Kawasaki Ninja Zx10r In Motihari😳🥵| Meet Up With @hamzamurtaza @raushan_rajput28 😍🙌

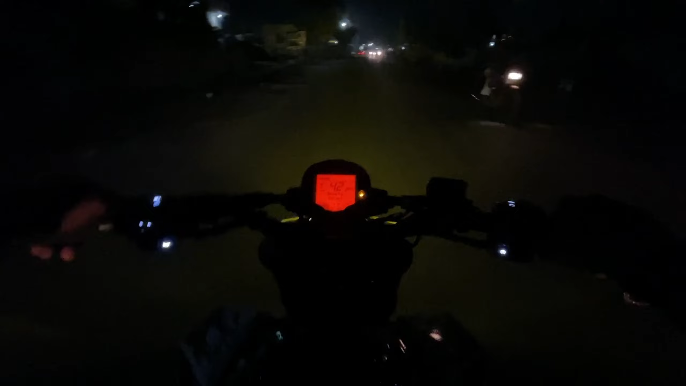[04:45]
देखो 250 आ चुका है अनंत के पास। अब एक और ग्रुप में गाड़ी ऐड हुआ है, मतलब ऐड किया हुआ है, पहले से था लेकिन
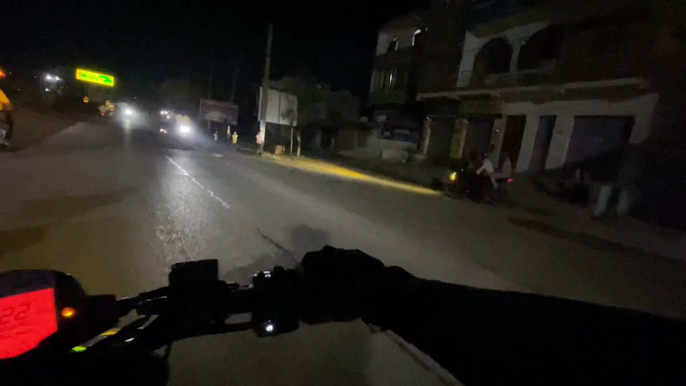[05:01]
गाइस अभी हम लोग आ चुके हैं चनवारी एमएस कॉलेज और अभी हम चल रहे हैं वापस अपने मार्केट दुकान की तरफ।
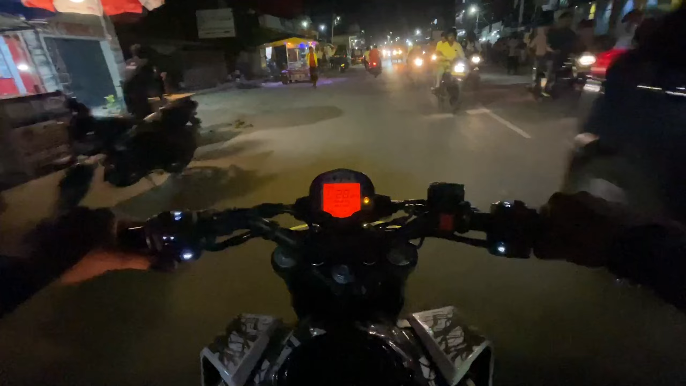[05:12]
भाई अब भाई सेफ ही राइड करना है भाई, और जो भी हम लोग के साथ राइड में ज्वाइन होगा सबको पहले ही बोल दे रहे भाई हेमलेट पहन के आना, क्योंकि देखो यहाँ पे जो भी अब हेमलेट पहन के ही जो चलता है चलता है।
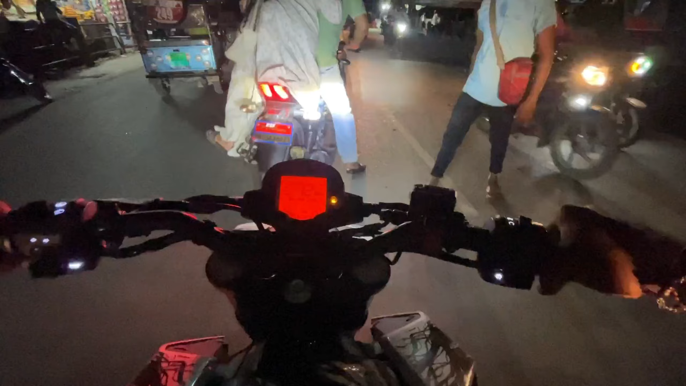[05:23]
सामने भी क्रैश होते होते मच गया अंकल आंटी का।